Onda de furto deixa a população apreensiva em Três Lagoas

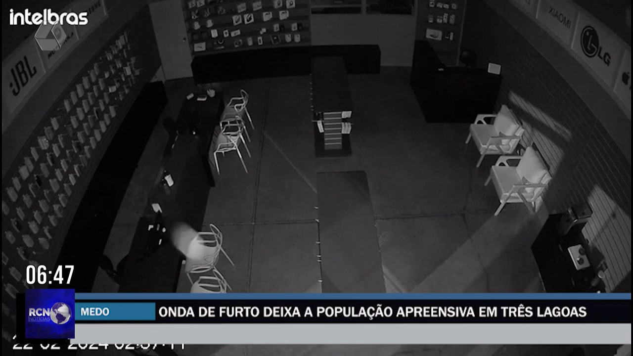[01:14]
Mesmo com o alarme disparado, o ladrão vai direto ao caixa, de onde foram levados fones de ouvidos e outros produtos. Em outra loja, agora de tintas, o ladrão quebra a porta de vidro.